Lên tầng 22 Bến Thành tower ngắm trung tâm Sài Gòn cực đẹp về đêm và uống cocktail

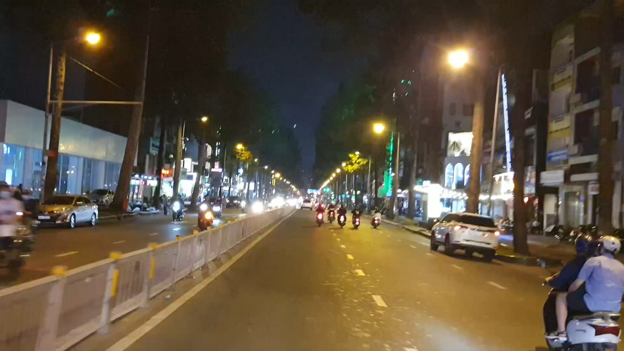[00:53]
Và đây là đường Trần Hưng Đạo quận nhất. Tối hôm nay và tối hôm trước phải nói là Sài Gòn khá là lạnh các bạn. Nhiệt độ khoảng độ rơi vào 19-20 độ gì đó.